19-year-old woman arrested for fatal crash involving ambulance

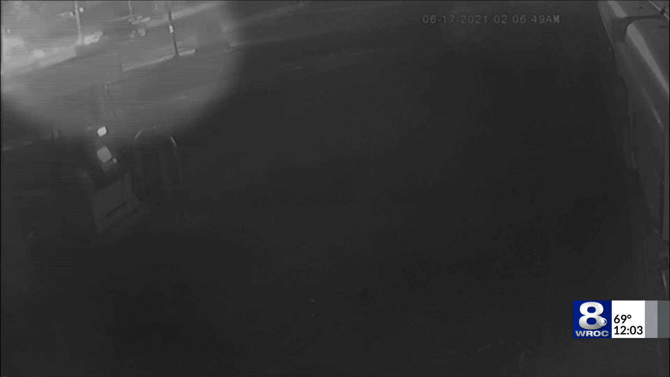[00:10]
You can see the crash at the top left of the screen.